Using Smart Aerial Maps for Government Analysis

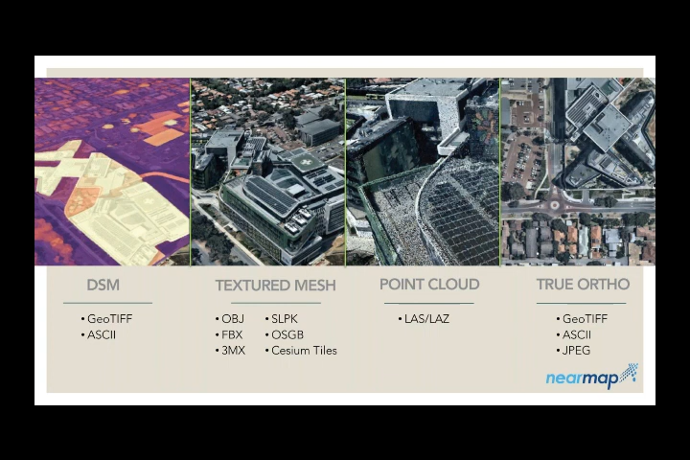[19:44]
3d imagery stacked on top of our vertical imagery Now below these are all of the different formats that we currently offer To export inside of our map browser though. There are many other formats that we're able to export um If you have a preference
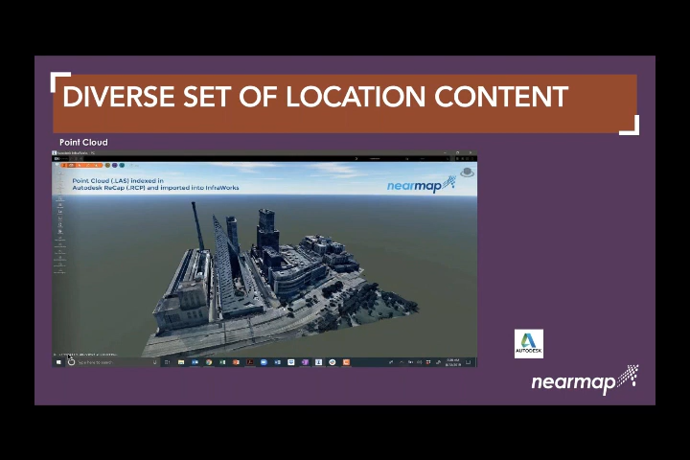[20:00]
So we're going to do this again being able to do all of your Measurement mapping analysis inside of the different applications but using our imagery as
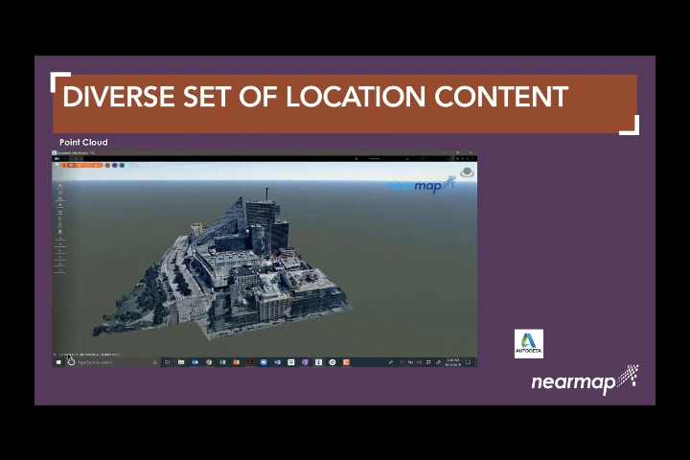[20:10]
The imagery provider This is our dsm inside of art gis pro As you can see it shows the elevation of the different buildings